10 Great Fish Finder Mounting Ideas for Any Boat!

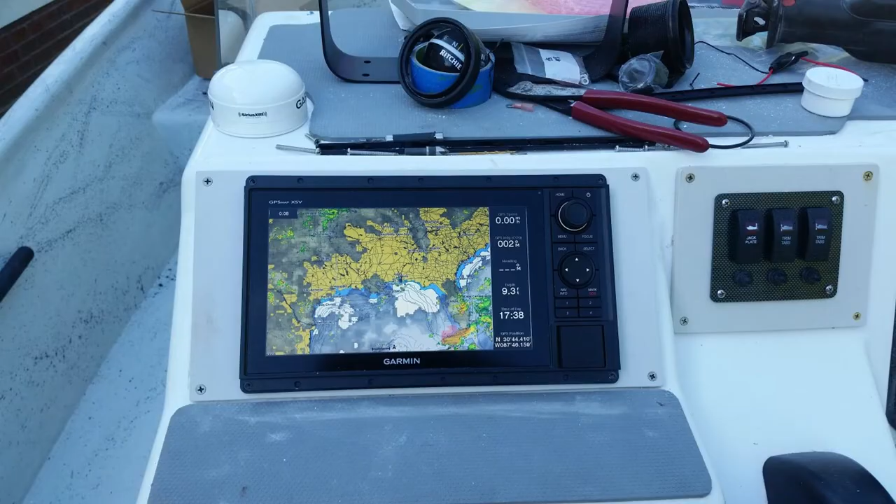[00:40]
A flush mount is one of the most popular ways to mount a fish finder.
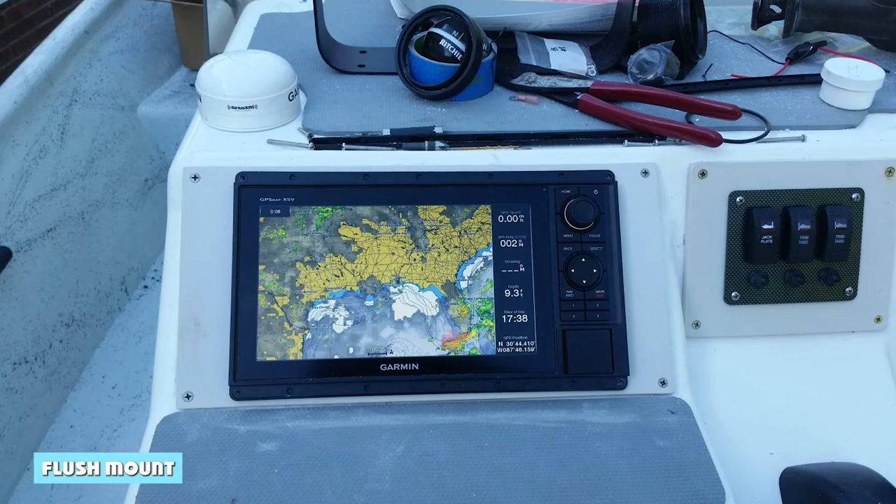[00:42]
It's simple and easy to do, and it keeps the fish finder close to the hull of the boat. This is a good option if you're worried about the fish finder being damaged by waves or other objects.